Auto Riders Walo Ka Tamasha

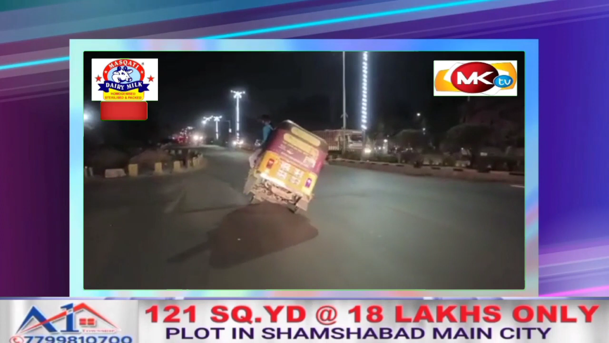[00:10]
जिसमें कई कीमती जानें मौत के हवाले भी हो रही है।
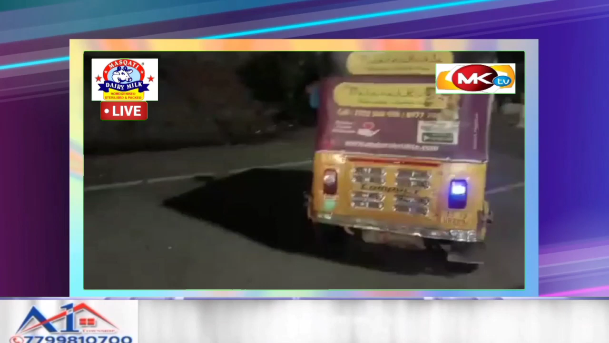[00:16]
लेकिन इसके बावजूद भी आजकल के नौजवान लापरवाही और तेज़ रफ्तारी और ख़तरनाक स्टंटबाजी से बाज नहीं आ रहे।
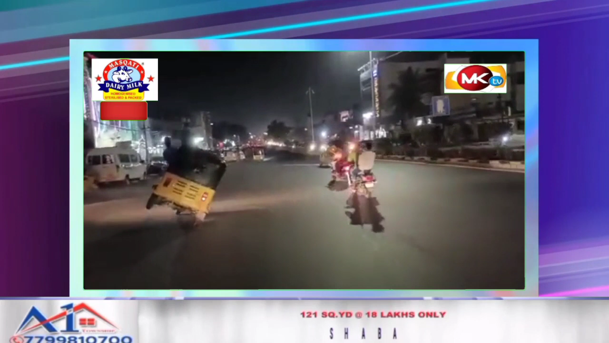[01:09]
के बीच से भी ये लोग अपनी मौत को चैलेंज करते हुए करतब दिखा रहे हैं। ये लोगों को मंदा मल्लन्ना, ओवैसी जंक्शन, फिसलबंडा, बाबा नगर मेन रोड से होते हुए चंद्रायन गुट्टा तक इसी तरह ख़तरनाक व अजीब गरीब स्टंट्स करते हुए देखा गया। इन लोगों की स्टंटबाजी से सड़क पर सवार दूसरे मुसाफरीन खौफ महसूस करने लगे।